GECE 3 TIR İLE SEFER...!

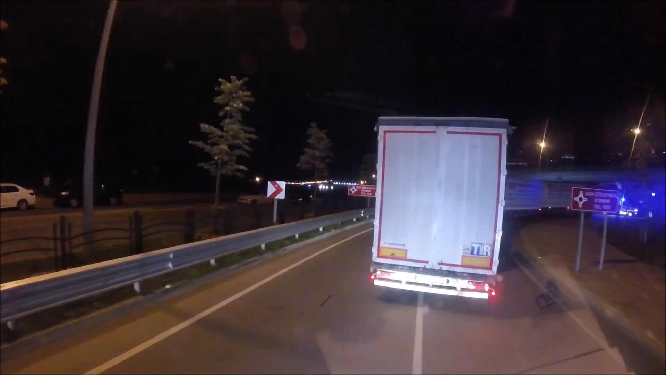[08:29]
Trabzon 550 tüneli kapalıydı Sahil yolundan gidiyoruz Ama burada büyük bir kaza olmuş herhalde Yollar baya bir tıkalı Sizlere de göstermek Anam Anam Anam Anam